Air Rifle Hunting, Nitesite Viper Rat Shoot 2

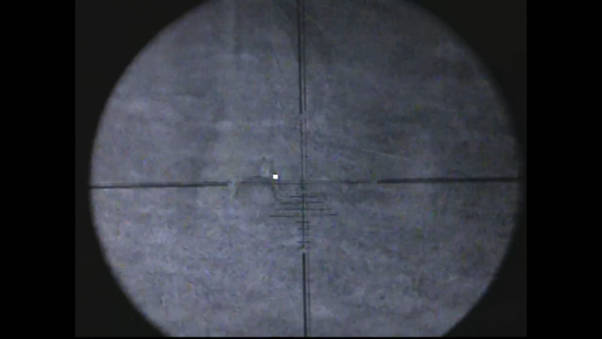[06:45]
I did spot a rabbit in the field and had a very embarrassing miss at about 30 yards
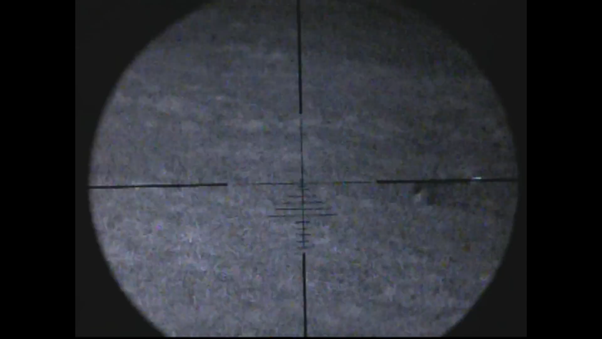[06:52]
putting the shot right over the rabbit's back but that's how it goes sometimes so back to the van and back to the rats now I thought I'd seen eye shine here but it hadn't been moving for a while and since it had been raining I thought maybe it was just a droplet of water
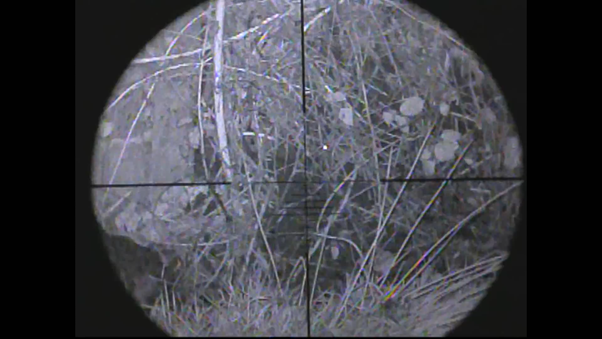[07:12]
so I kept scanning and then spotted some movement up at the top of the bank
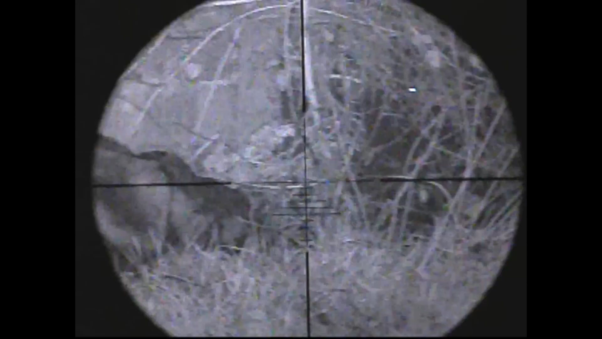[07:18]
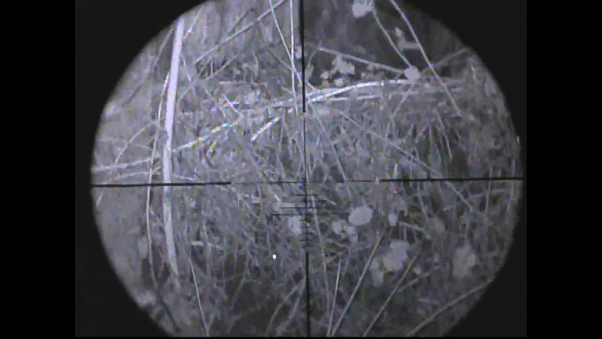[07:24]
now that definitely was a rat then all of a sudden what I thought was a raindrop of water down below started moving also
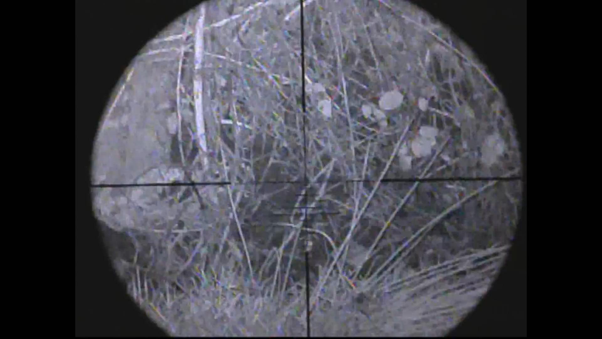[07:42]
there was two of them sprawling around in the bank and behind the weeds
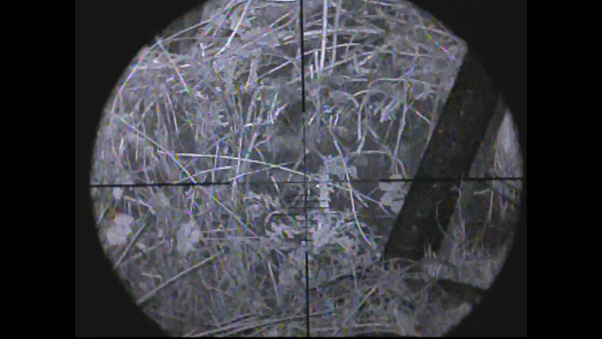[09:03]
when I finally did get a clear shot at him
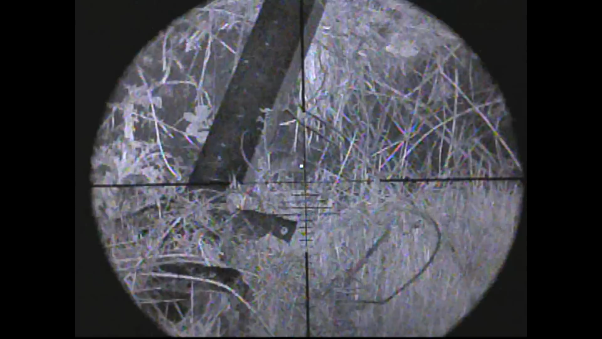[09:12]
I'm pretty sure I missed him I'm not 100% sure
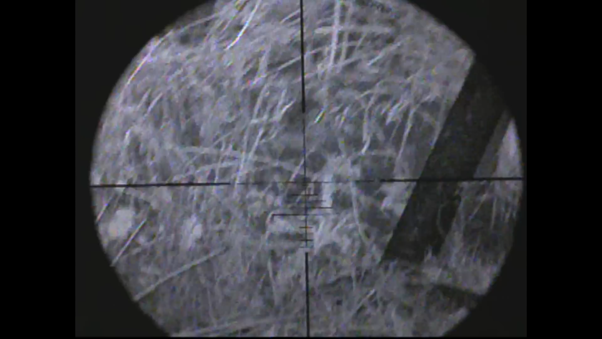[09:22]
he just made it back into the hole again before I reload it for a second shot
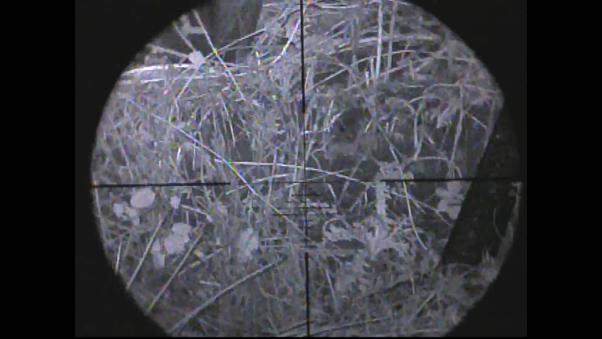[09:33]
so after a wee bit more waiting I spotted this boy I'm not 100% sure what he was the first time I saw him he's only got a two inch tail and he was very dark for a rat I thought it was a possum or something even though there is none of those in Northern Ireland but I managed to get a shot off and cleaned him in the back of the head but that was the last rat of the night